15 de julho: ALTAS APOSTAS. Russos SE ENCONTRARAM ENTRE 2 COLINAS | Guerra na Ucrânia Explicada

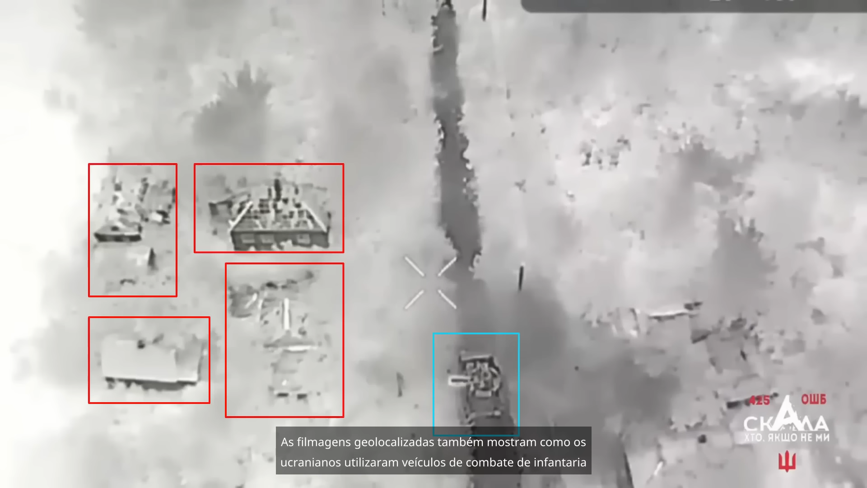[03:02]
As filmagens geolocalizadas também mostram como os ucranianos utilizaram veículos de combate de infantaria Bradley para disparar contra as posições russas nos edifícios. As filmagens continuam enquanto uma brigada de assalto ucraniana desembarca do Bradley e limpa as casas ao redor.
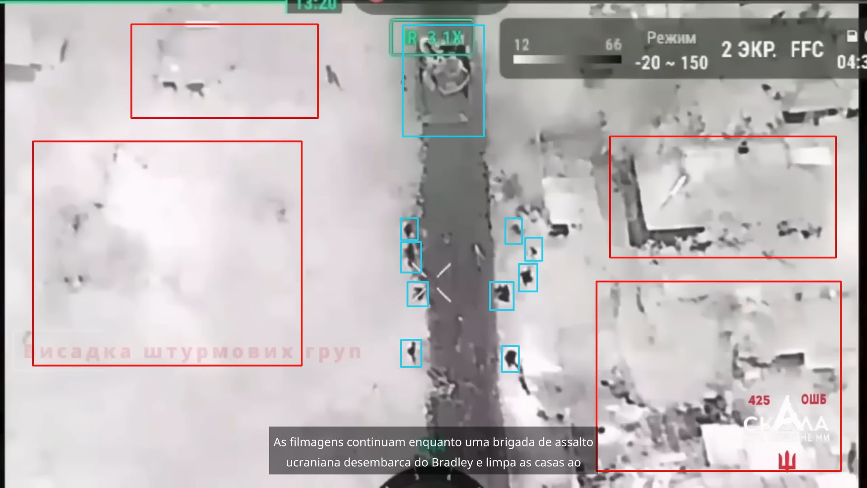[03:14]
Esses contra-ataques enfraqueceram severamente os ataques russos, pois os Bradleys são incrivelmente eficazes nessas situações.
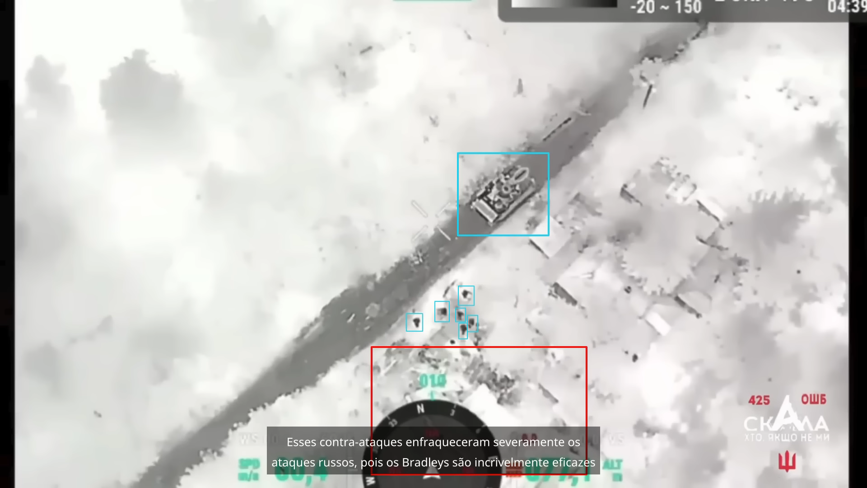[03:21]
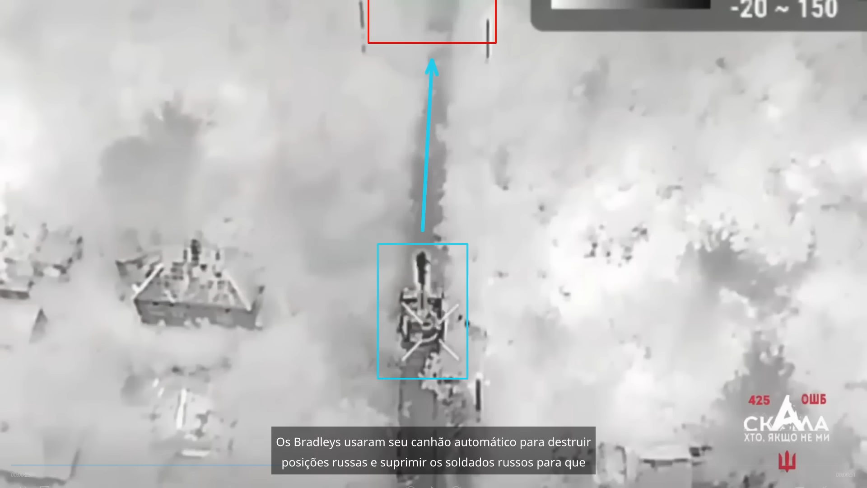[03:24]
Os Bradleys usaram seu canhão automático para destruir posições russas e suprimir os soldados russos para que a infantaria pudesse realizar seus assaltos. O vídeo original e sem censura de todas as